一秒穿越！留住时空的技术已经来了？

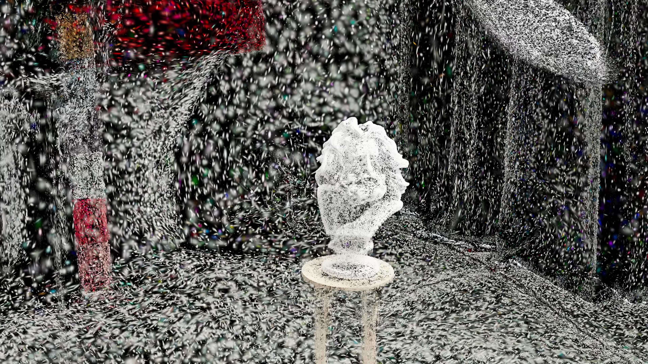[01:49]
的构成世界的不再是三角面而是这样一个个独立大小各异的妥球那为什么我们要这样做呢我们得先从计算机如何
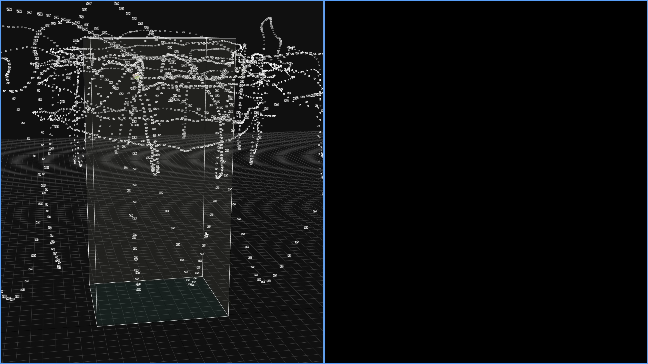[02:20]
式摄影测量是通过确定的算法一次性生成结果而高斯波剑的程序可以自己在重建
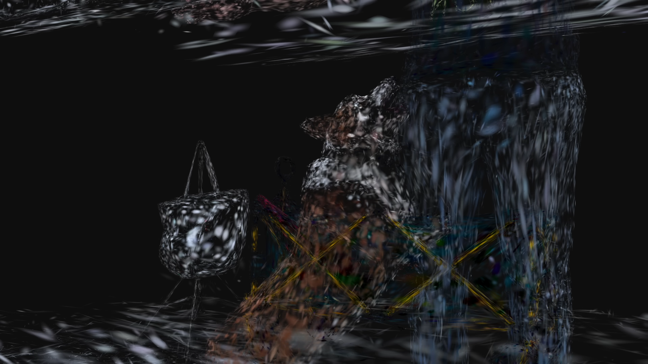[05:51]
出现还有消失它们互相之间接力就构成了这样真实的动态空间是不是一个很天才的做法那说了这么多